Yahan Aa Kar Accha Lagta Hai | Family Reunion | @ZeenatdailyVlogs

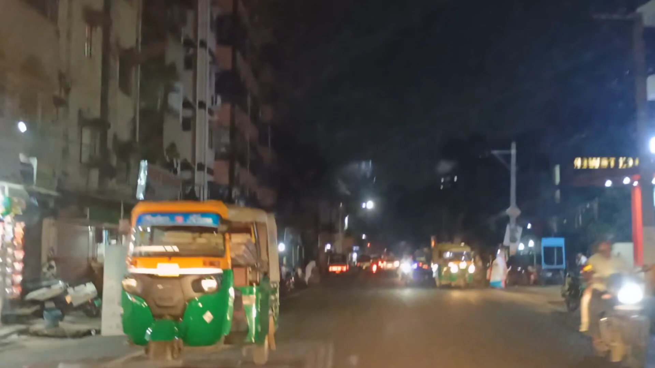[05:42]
ग्रीन कलर की थी और ऑरेंज ऑरेंज थी, थोड़ी येलो थी।